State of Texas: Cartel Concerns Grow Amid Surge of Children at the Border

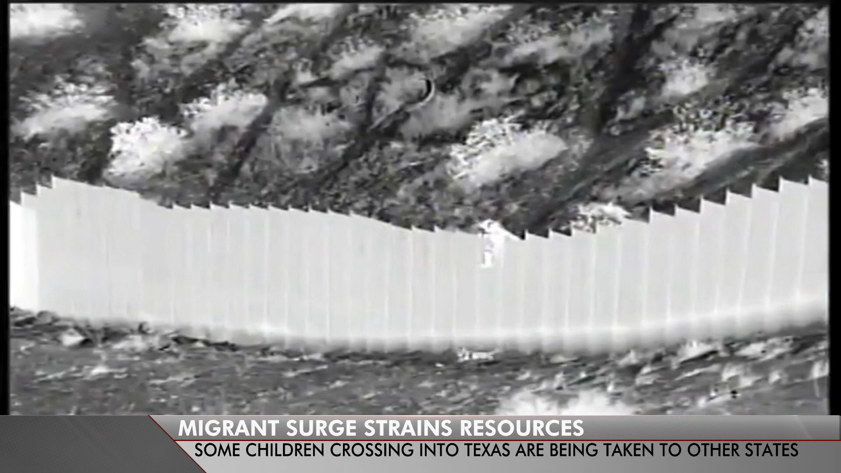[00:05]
video from South Texas shows children literally being dropped over the border barrier.